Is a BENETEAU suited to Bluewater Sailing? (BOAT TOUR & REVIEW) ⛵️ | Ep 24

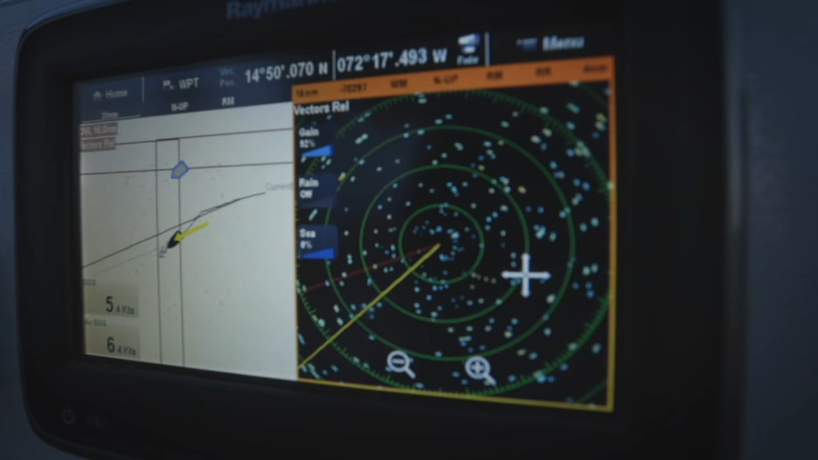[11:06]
So we use them to monitor the AIS, to see all the traffic that's around us,